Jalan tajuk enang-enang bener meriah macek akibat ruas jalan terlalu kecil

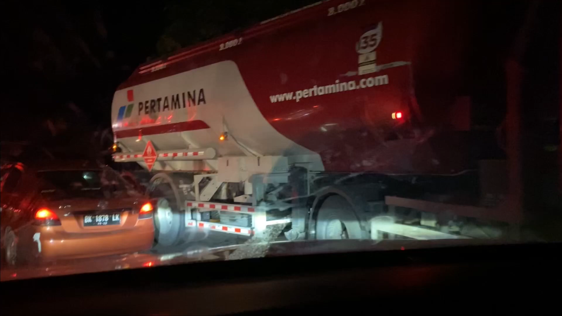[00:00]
wacer oh ada isinya nih isinya udah disarok nih bener-bener ya
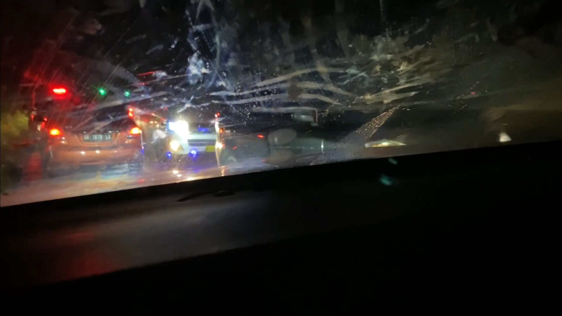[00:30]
ah biasa mtoh belum lewat banget udah kan udah ada
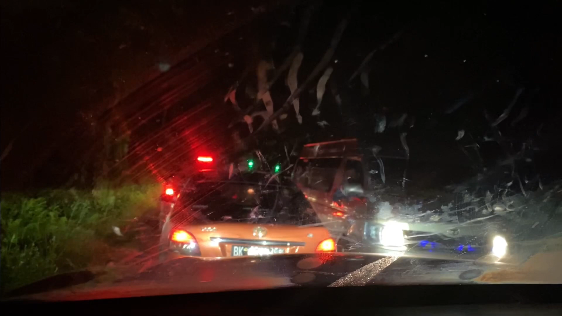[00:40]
mtoh belum apa belum bang gak lah aku lihat jelas tadi satu mtoh mtoh 2 kan 1 dah lewat tadi ah aku dapat lihat rame hijau mtoh2 kan mtoh2 kan kakaknya kontrol kami atau apa udah ceceran gitu
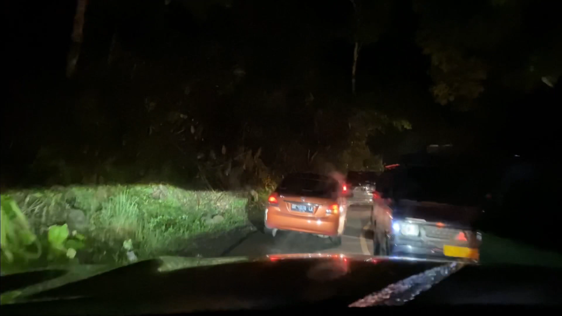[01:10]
mana ada mobil mobil besar itu mobil apa itu
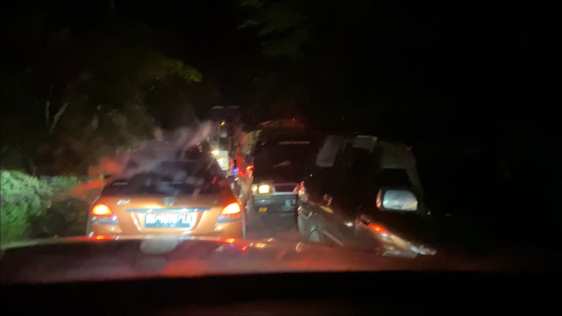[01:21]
penyebab macet
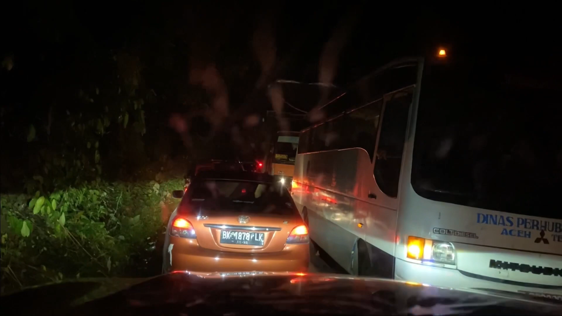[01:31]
yang mana itu akibat jalan speed macet kapan dibuat jembatan bupati